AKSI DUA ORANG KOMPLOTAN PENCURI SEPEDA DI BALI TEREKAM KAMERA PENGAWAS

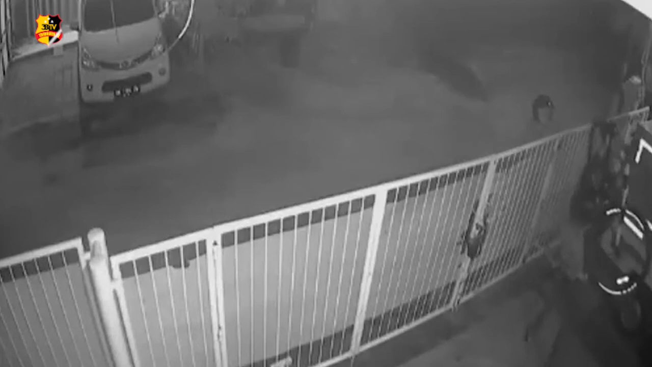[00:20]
Aksi dua orang pelaku pencurian sepeda di Jalan Gunung Gede, Padang Sambian, terekam kamera pengawas. Dari rekaman kamera pengawas di salah satu rumah warga, terlihat salah satu pelaku masuk ke dalam garasi rumah dengan cara melompati pagar.
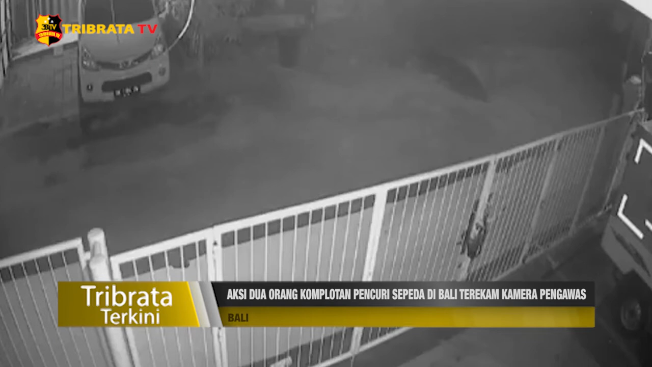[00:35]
Kemudian melihat sepeda yang terparkir di garasi dan dengan cepat pelaku berhasil membawa kabur sepeda korban.